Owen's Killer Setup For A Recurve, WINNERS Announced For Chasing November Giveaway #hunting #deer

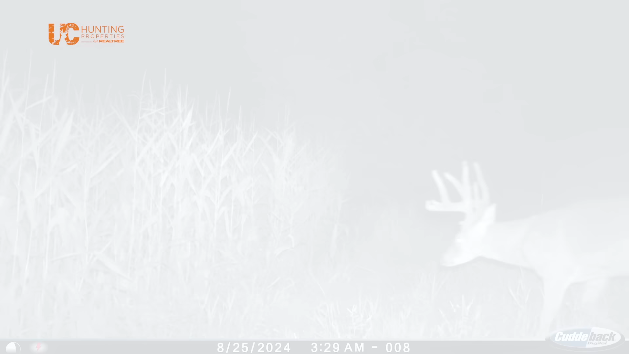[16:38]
This is a wraparound eight we've got over here. He's kind of a tall, tight buck, but he's really a nice buck. I bet you he pushes 150 as an eight, so really nice one.
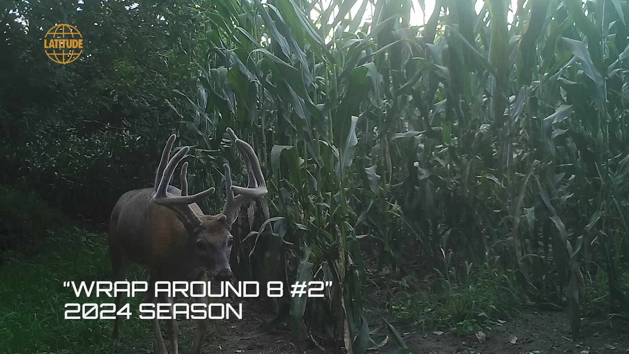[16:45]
There's a 10 that's kind of short-tined in here, a little wider. Nice buck.
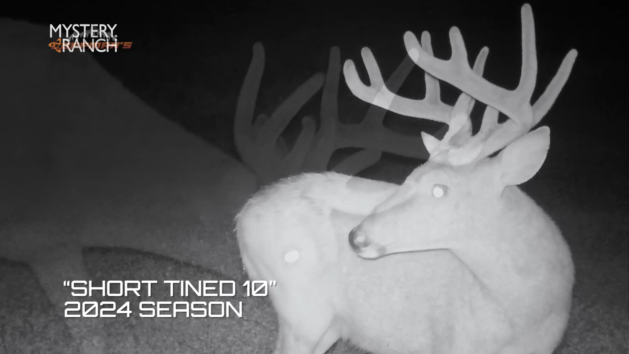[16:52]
And then there's another one that's just kind of tall, maybe 17, 18. Well, we haven't named him, but 17, 18 inches wide. But I think we're gonna get a chance to kill at least one of them right here.